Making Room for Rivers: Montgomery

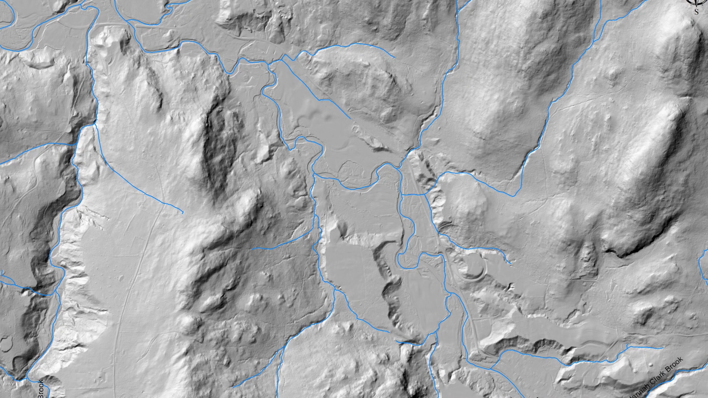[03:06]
The LIDAR maps specifically were crucial in our process because looking at the bare earth picture,
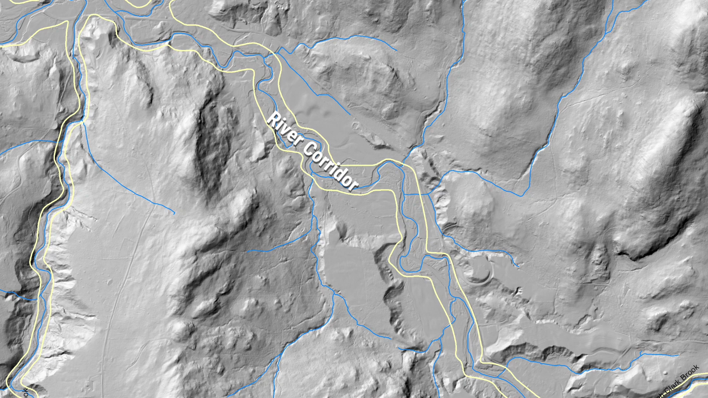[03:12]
you can see where the river has been in the past, where it is now, and then where it's probably going to move in the future.